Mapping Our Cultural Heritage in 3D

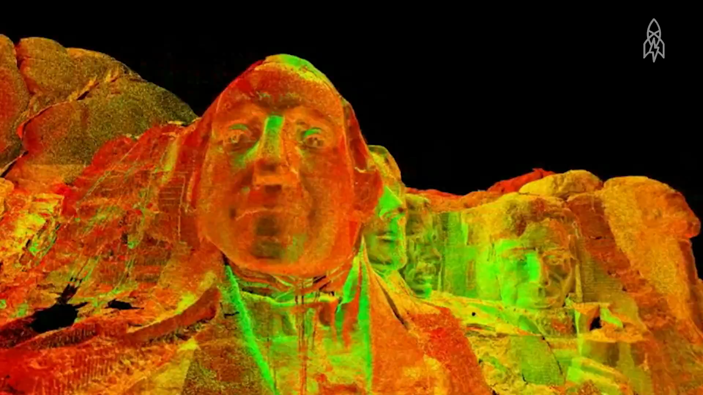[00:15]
XYZ coordinates and we have now brought that photograph to life in three
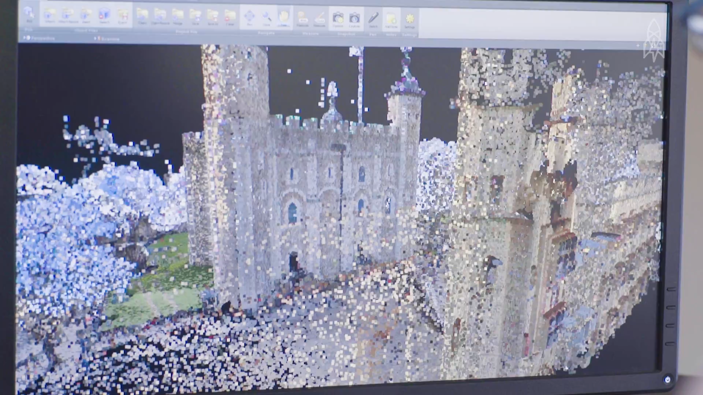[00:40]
heritage what makes the data really unique as you can see we can look at it from every angle
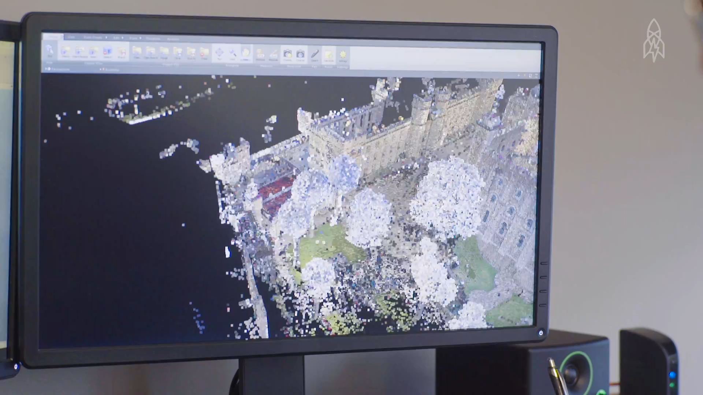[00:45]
so we can just pop really go through a window and let's check out the interior of the
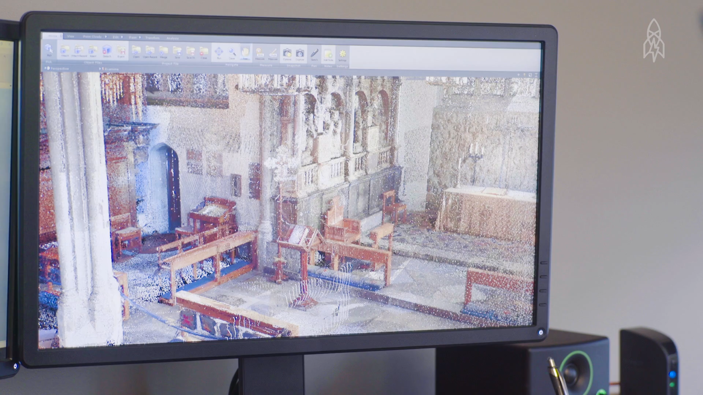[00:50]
chapel we're documenting the physical evidence of the people came before us and we're documenting it for the people that come after us
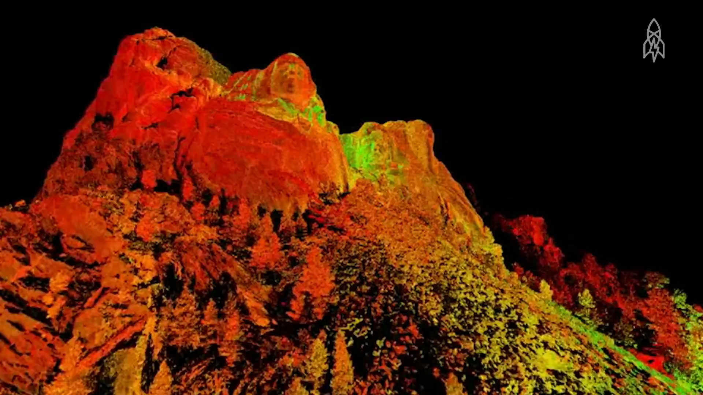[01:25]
CYARC has done over 200 projects on all seven continents from Mount Rushmore in the United States to Chichen Itza in Mexico to the
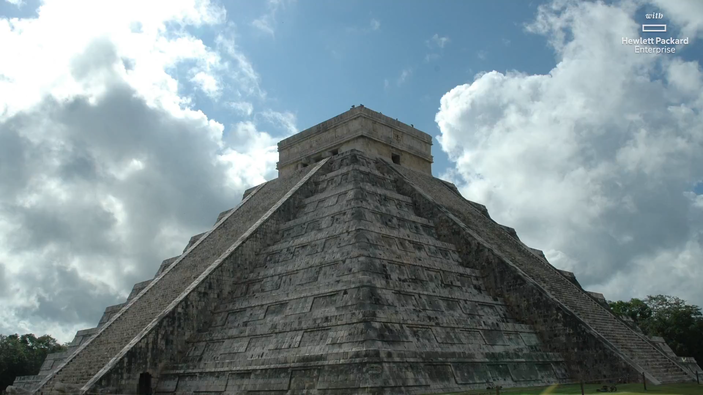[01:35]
Tower of London in Europe even the Sydney Opera House in Australia as we
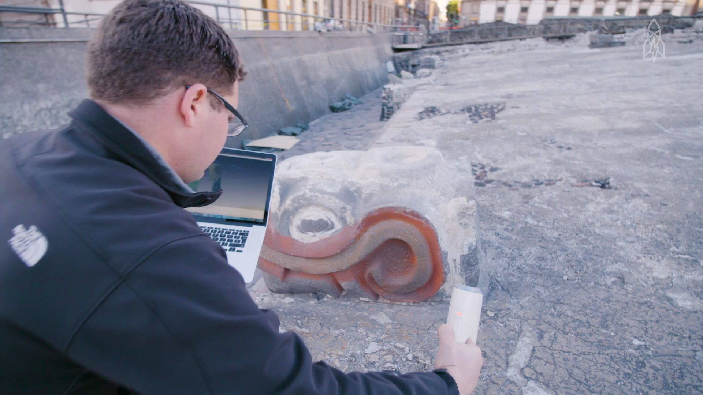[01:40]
move around these sites we capture billions and billions of points and we collect you know tons of data this
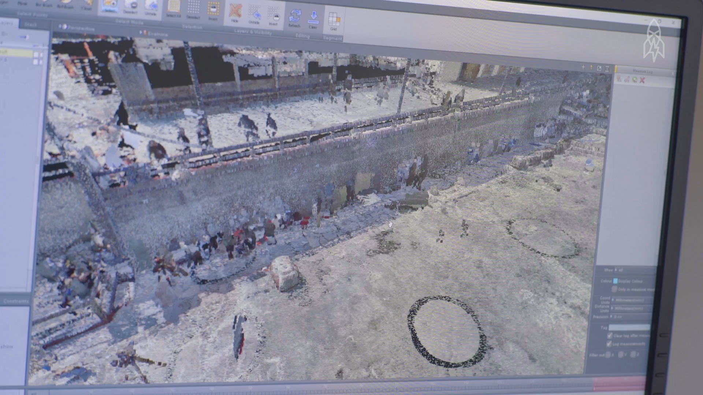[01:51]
is the data set we captured in Mexico City this is Templo Mayor what makes the site
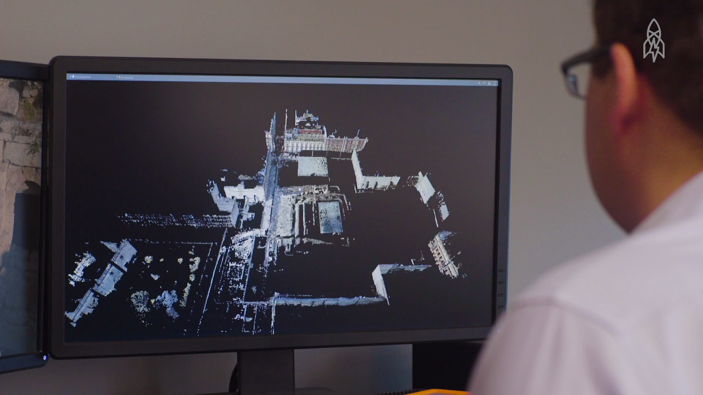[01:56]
really unique is it was recently discovered actually in the 70s which